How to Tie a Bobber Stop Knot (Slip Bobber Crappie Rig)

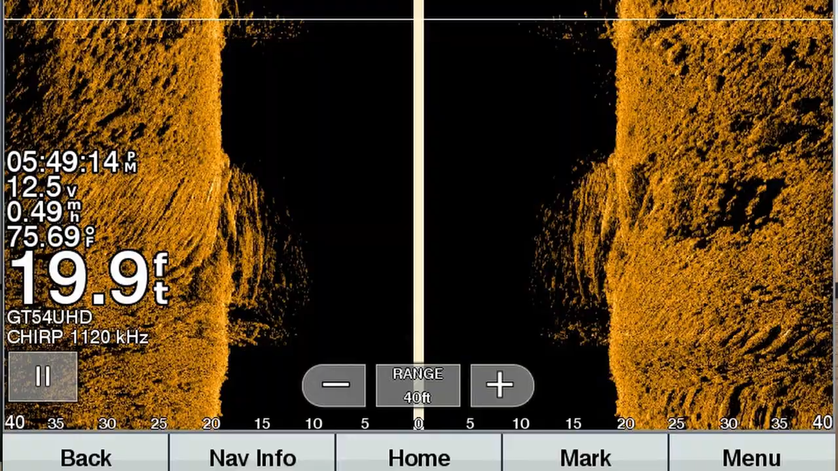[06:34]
On screen: depth 19.9 ft, water 75.69°F, speed 0.49 mph
This is what they look like on side imaging these brush piles that I'm on. And these schools of crappie, I mean, they're just loaded. The nice thing about using braid or smaller diameter braid, this is usually a little bit thinner than the yarn stops.
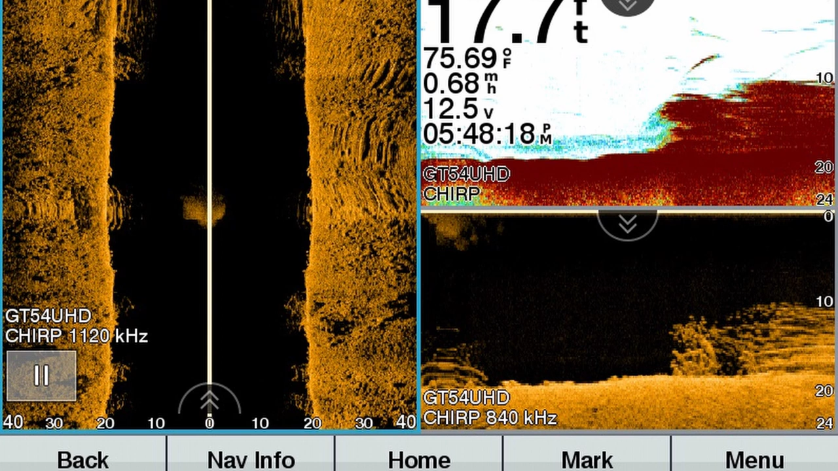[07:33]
On screen: water 75.69°F
When you're going over these brush piles with side imaging or even down imaging, just shrink your screen and go really slow, especially with crappie, you'll definitely be able to see those fish. The crappie will actually look bigger on your screen the slower you go, but they'll look elongated. They'll be easier to see. They won't just look like little specks, especially in this deeper water. So it's a quick little tip you can use whether you're using 2D down imaging or side imaging.